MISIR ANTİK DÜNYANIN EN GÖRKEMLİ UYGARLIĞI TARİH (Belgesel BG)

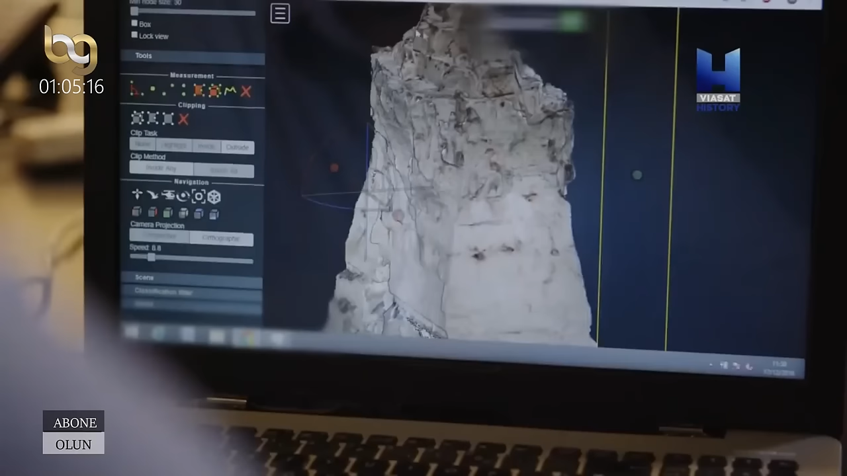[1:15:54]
Ve zaman içerisinde taşlar çatlayıp koptukça tepesi açılıyor. Bu durum mağaralarda da gerçekleşir. Duvarın tekrar oyulduğunu görebiliyoruz. Belki de bir değişiklik yapmak istemişlerdi.
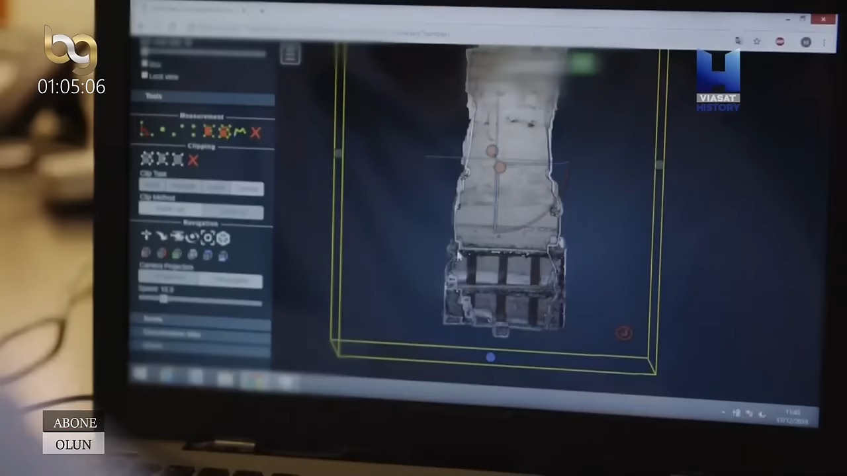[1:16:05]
Hasar bu değişiklikten dolayı mı gerçekleşti?
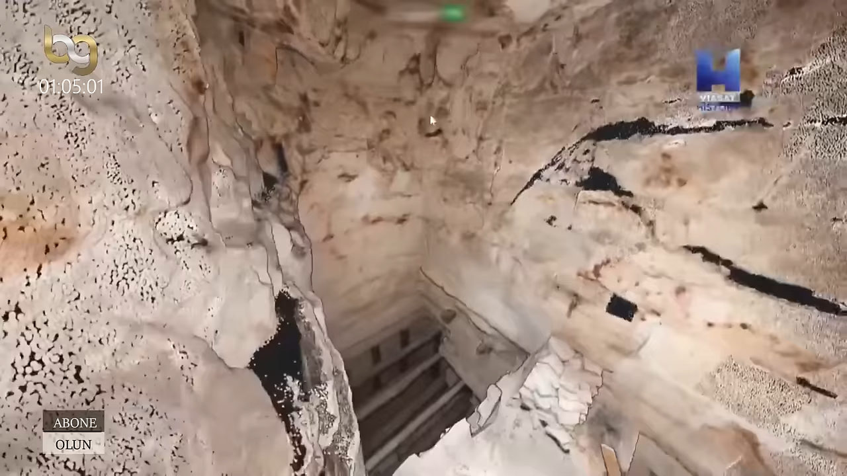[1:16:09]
Tam olarak ne olmuştu?
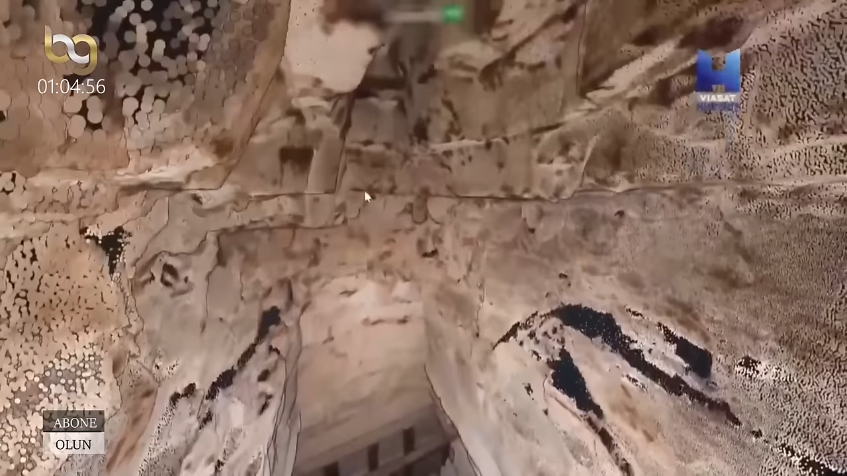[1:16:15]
Üç boyutlu modele dikkatli bakınca aslında odanın doğru inşa edildiği anlaşılıyor.
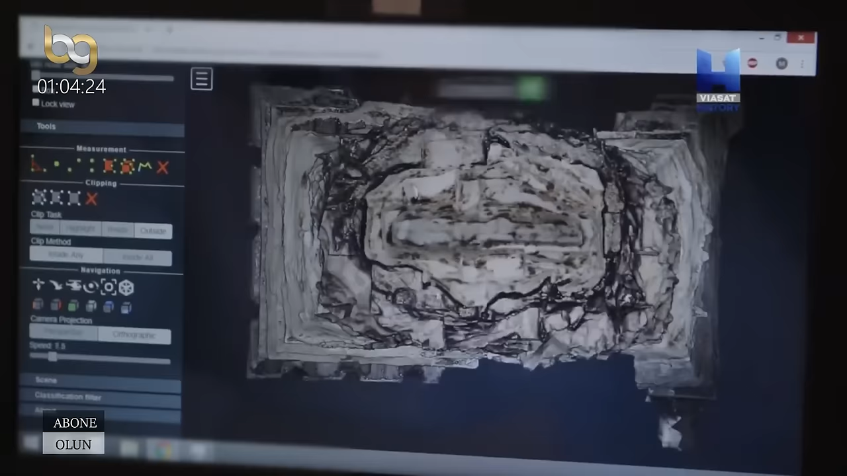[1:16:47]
Defin odasındaki kireç taşından yapılmış duvar zaman içerisinde dökülmüş.
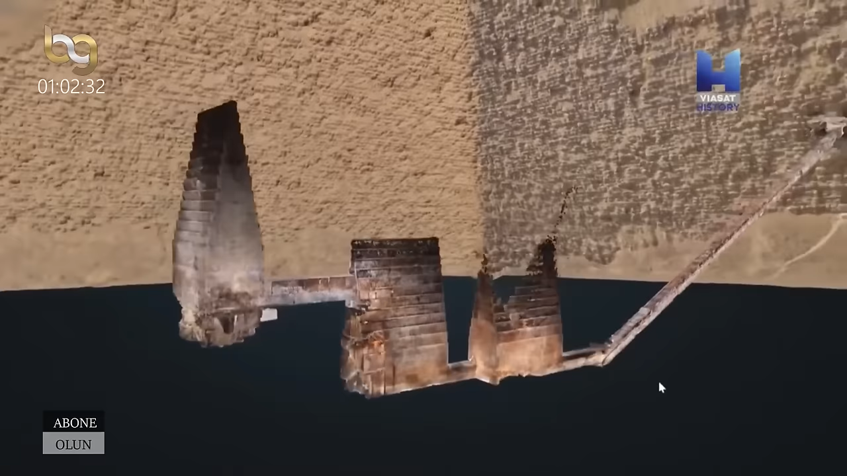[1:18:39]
Bu piramitte hiçbir tereddüt ya da değişiklik izi bulunmuyor. İlk piramitte ise bu tarz izlere neredeyse piramidin her tarafında rastlanmıştı.
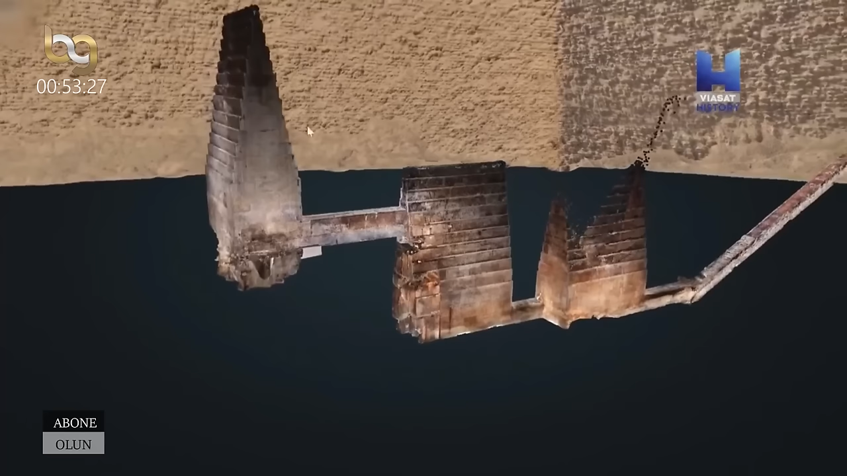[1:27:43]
Koridordan defin odasına geçişte herhangi bir kapıya rastlanmadı.
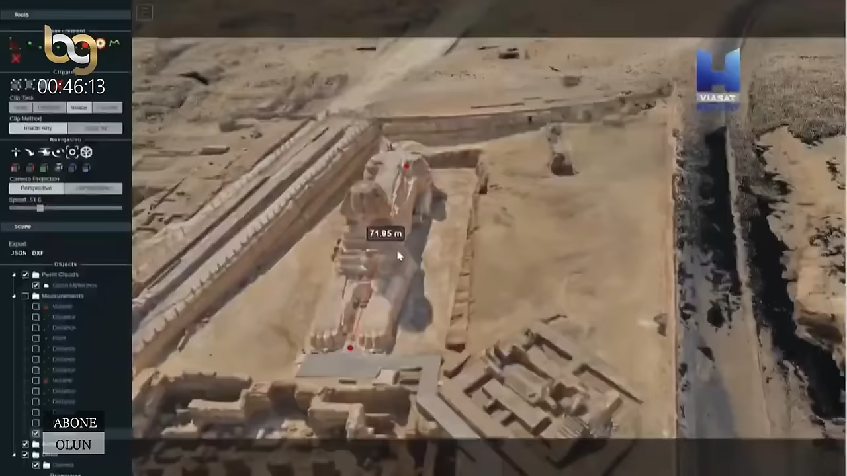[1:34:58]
Buradaki modelde sizin de gördüğünüz gibi gövdesi daha uzun.
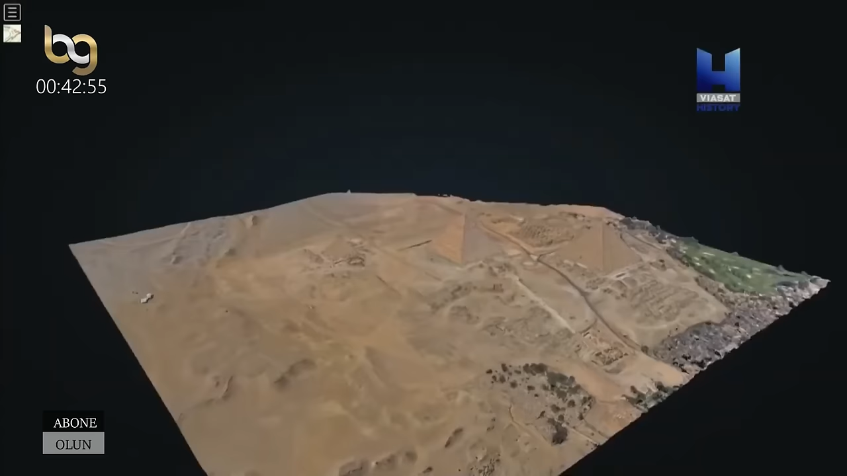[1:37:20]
...bin, on bin hatta yüz bin objeyi modelleyebiliyoruz. Artık teknoloji o kadar ilerledi ki birkaç kilometre karelik alanı... ...içerisindeki en ufak detaya kadar üç boyutlu olarak modelleme şansına sahibiz.
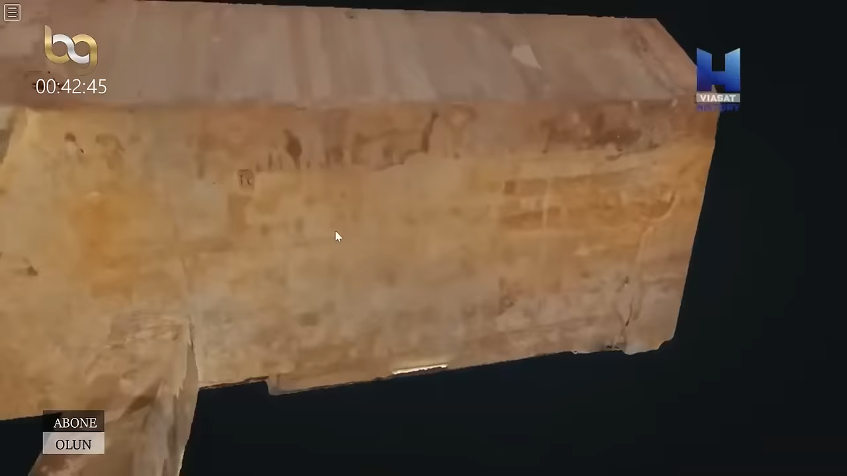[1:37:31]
Belki de bu sayede artık bu yapılara dair daha net bir bilgi sahibi olabiliriz.
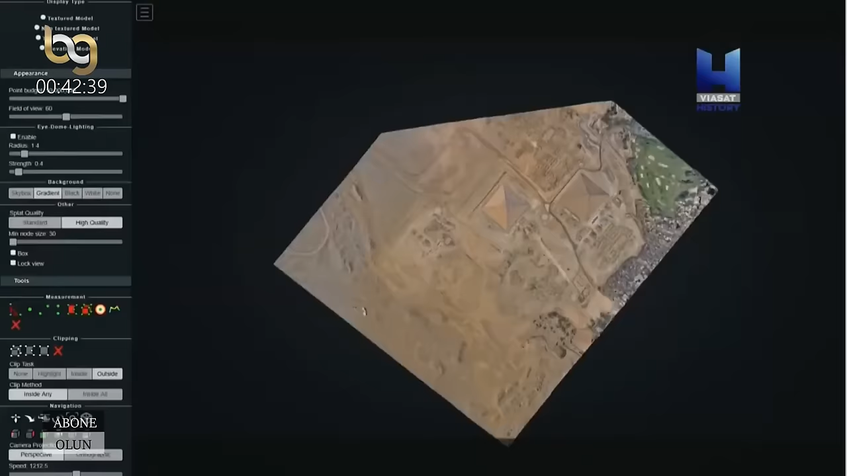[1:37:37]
Taşları inceleyerek onların geometrisinden nasıl yerleştirildiklerini, nasıl yoğuntulduklarını... ...ya da nasıl aletler kullanıldığını anlayabiliriz.
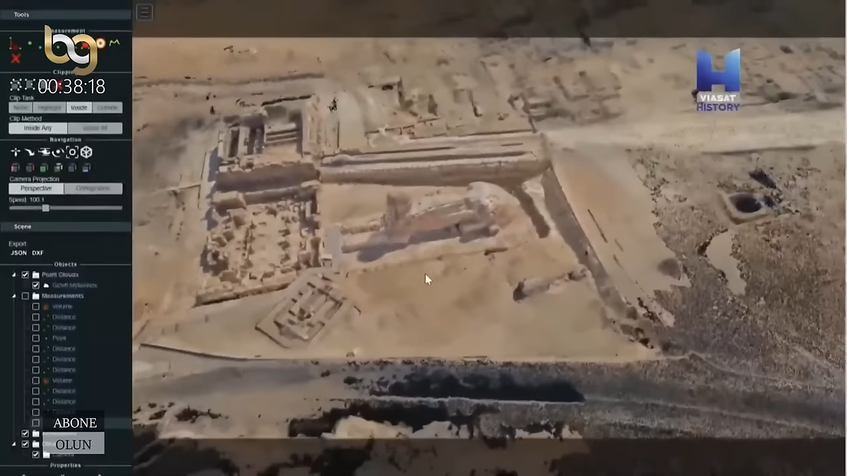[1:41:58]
Fotogrametrik verilere göre Sphinx o bölgede bulunan kayaların oyulmasıyla yapılmış.
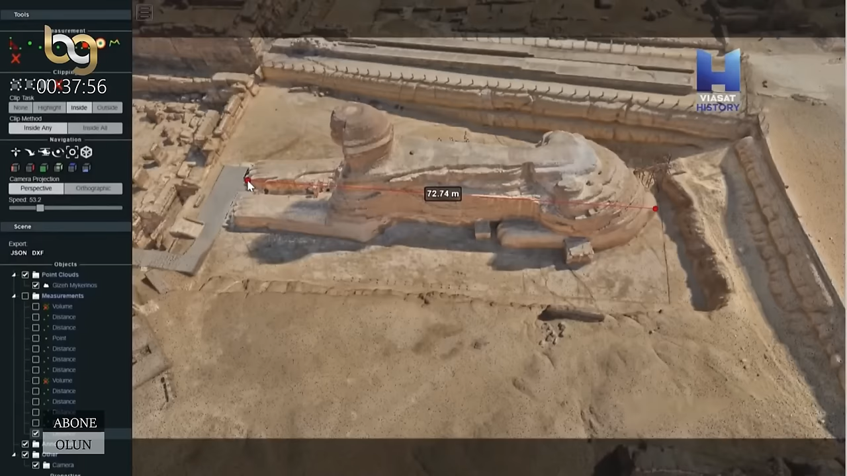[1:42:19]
Yani diğer küçük Mısır Sphinx'lerine kıyasla. Klasik Mısır Sphinx'lerinin gövdesi 3 kafa büyüklüğündedir.
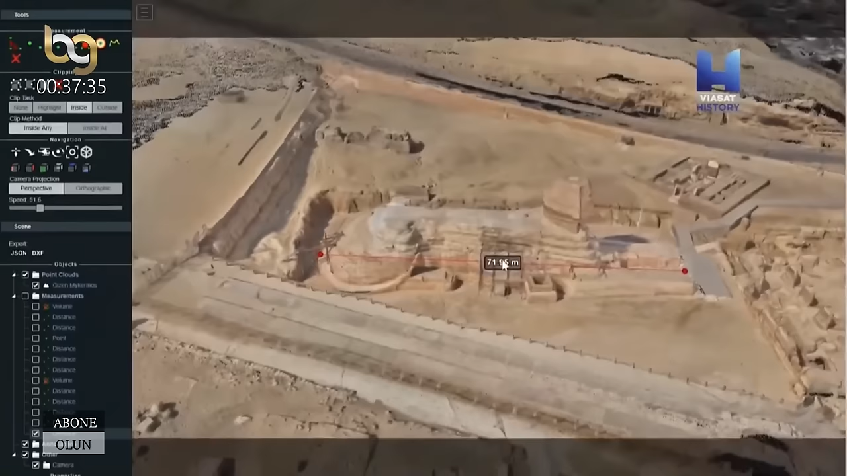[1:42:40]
Kayanın parçalanmaması için heykeli orada bitirmeyip biraz daha uzatmak zorunda kalmışlar.
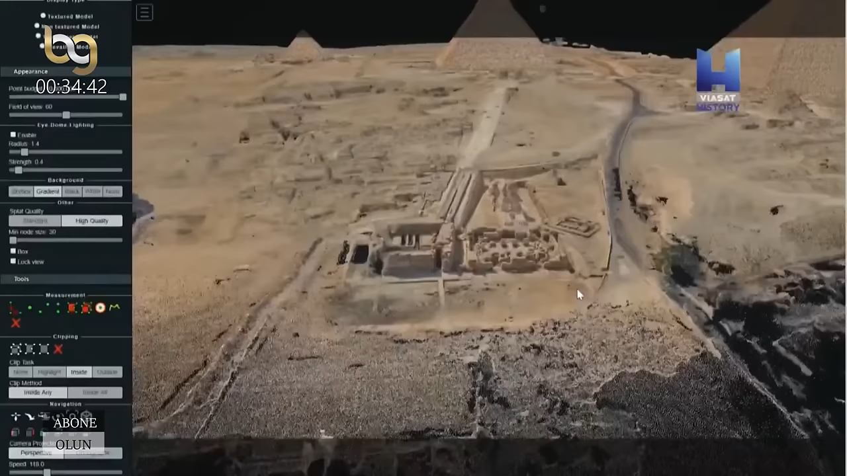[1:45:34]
Kefren'in piramidinden çıkan yolun Sphinx'in yanından geçtiği çok açık bir şekilde görülebiliyor.
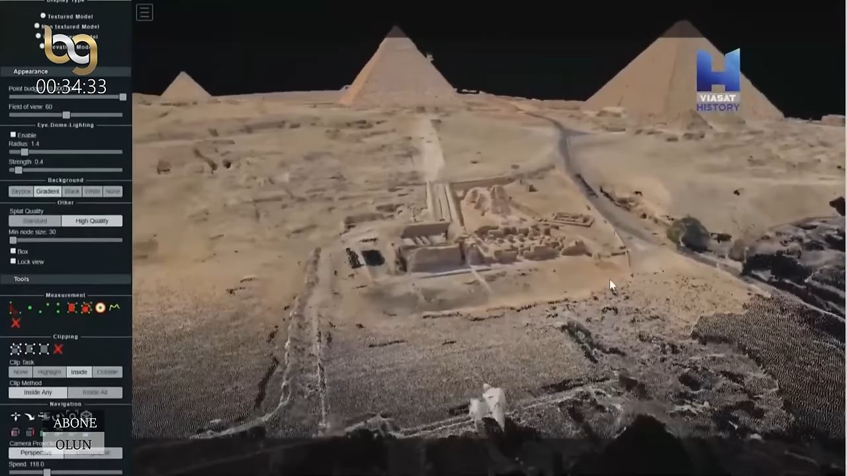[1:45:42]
Elime geçen görüntüleri incelediğimde bir şeyden kesinlikle emin oldum ki o da şu.